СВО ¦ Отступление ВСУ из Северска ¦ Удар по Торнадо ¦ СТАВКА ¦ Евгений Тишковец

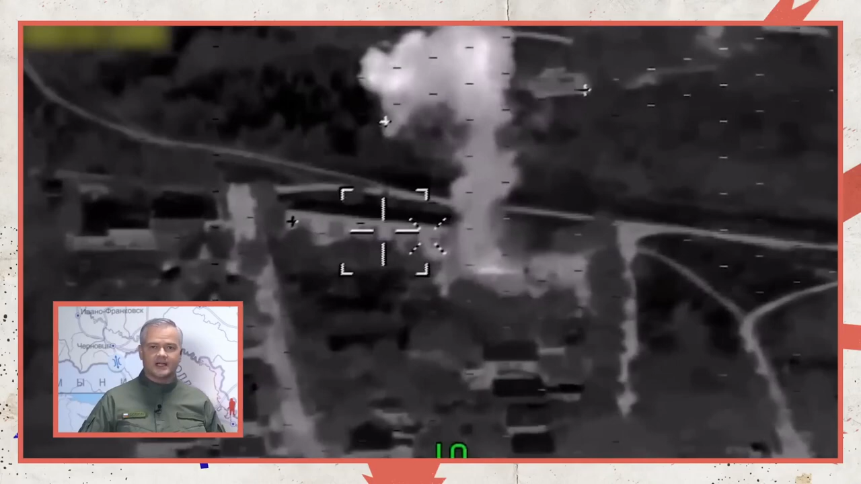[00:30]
Уничтожено до 100 человек личного состава, более 1000 артиллерийских снарядов для гаубиц М-37 производства США и около 700 реактивных снарядов для РСЗО «Град».
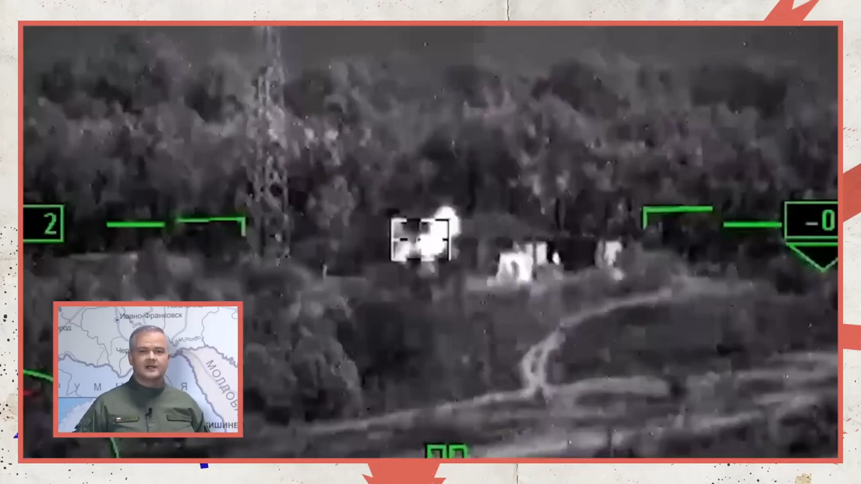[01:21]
а также в районе Константиновки два ангара с укрытыми в них гаубицами М-37 производства США,